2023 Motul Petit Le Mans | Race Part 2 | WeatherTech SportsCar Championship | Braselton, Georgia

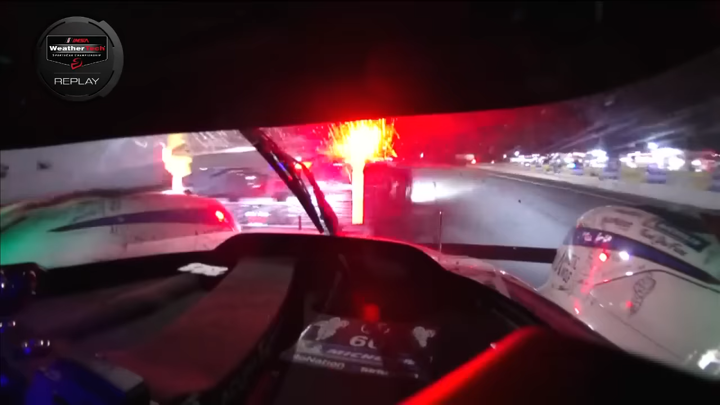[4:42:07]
almost tripped over the back of the zero one cadillac colin brown you absolute superstar